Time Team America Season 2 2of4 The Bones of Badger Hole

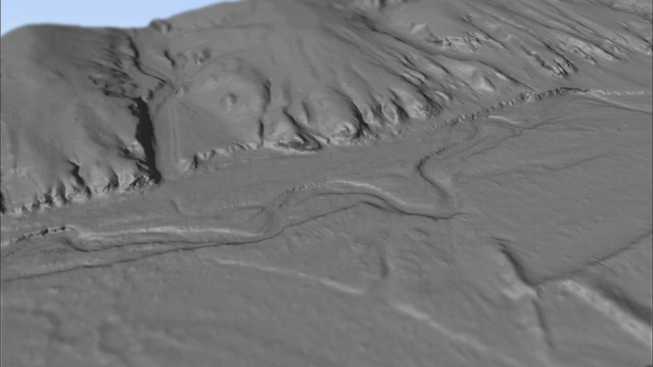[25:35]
These new arroyos, in yellow, were invisible to the naked eye until today.